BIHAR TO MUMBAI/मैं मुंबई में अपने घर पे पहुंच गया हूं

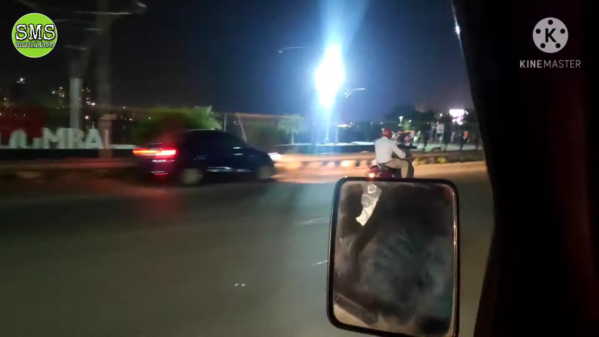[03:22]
You can see that there is a sea. This is the highway. This is the Lillabati Hospital. This is the Lillabati Hospital.
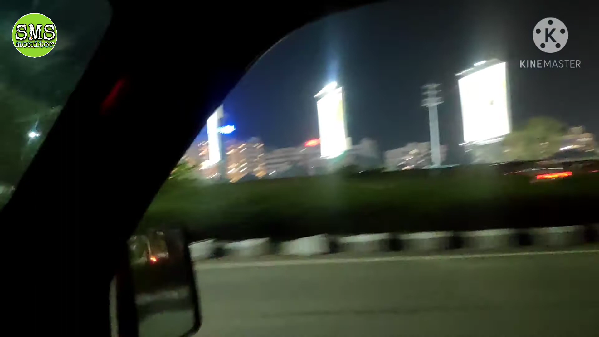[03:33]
This is the Lillabati Hospital. The Lillabati Hospital.